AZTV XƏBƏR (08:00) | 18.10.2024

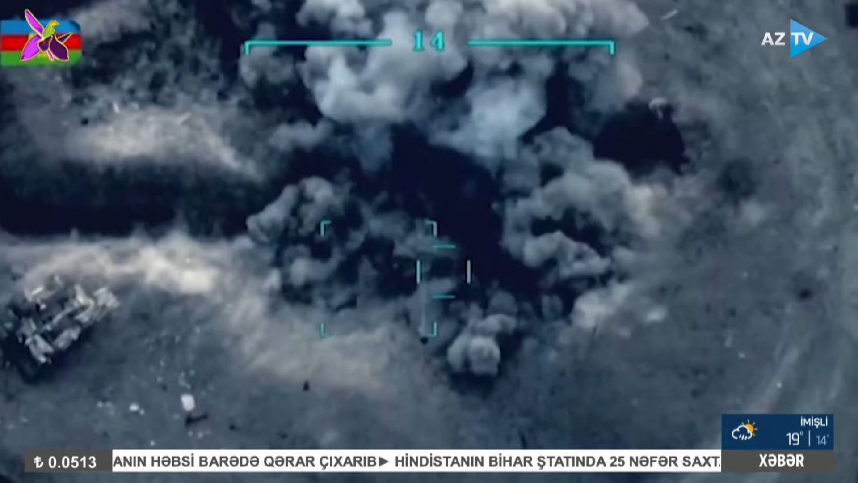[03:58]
2 ədəd smert şiaylı matəşli raket sistemi, 5-dən çox tank, bir neçə halvitsa və zenit topları,
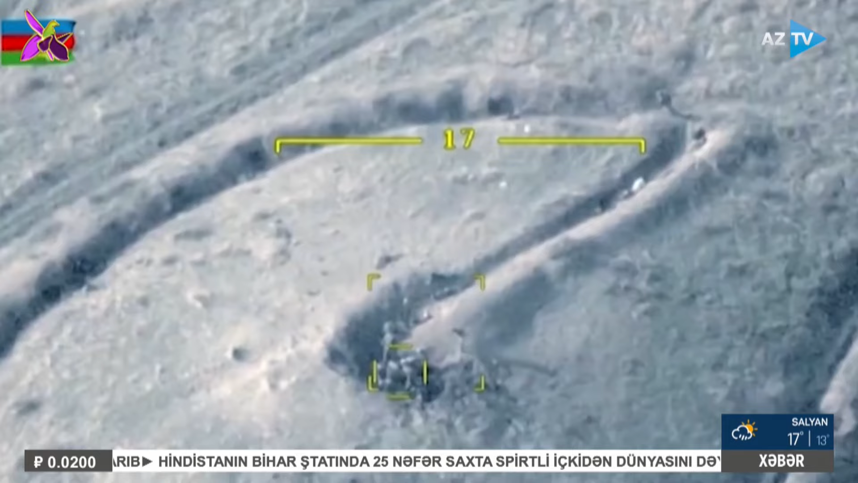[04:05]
o cümlədən avtomobil texnikaları və xeyli sayda canlı qüvvəsi məhb edildi.